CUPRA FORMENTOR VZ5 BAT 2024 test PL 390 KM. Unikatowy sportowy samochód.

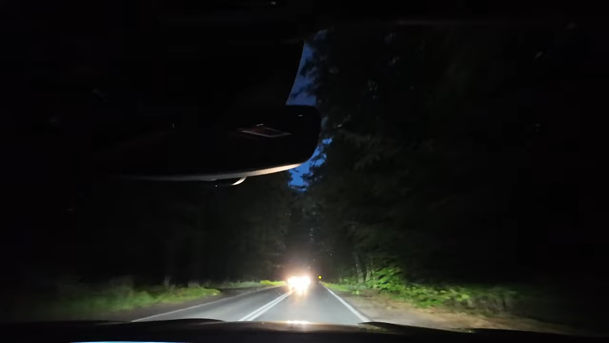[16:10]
Ja nie zauważyłem żeby ktoś sygnalizował że został oślepiony. Można też odnieść wrażenie że wiązka światła zmniejsza natężenie jak zbliżamy się do